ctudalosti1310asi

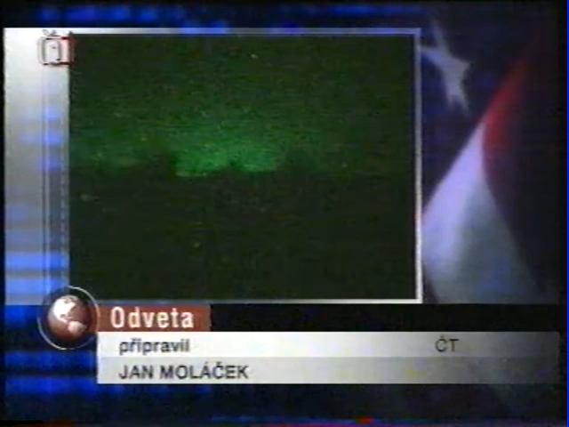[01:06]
Už druhá noc za sebou začala pro obyvatele Kábulu duněním leteckých motorů na noční obloze.
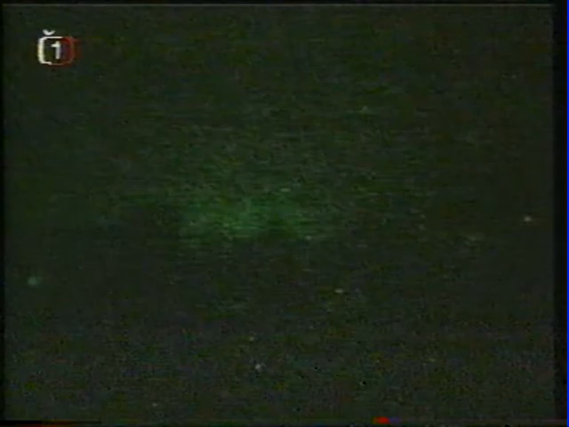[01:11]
V zápětí se metropole ponořila do tmy, pravděpodobně na rozkaz Talibanu, který tak chce spojeneckým pilotům stížit navigaci.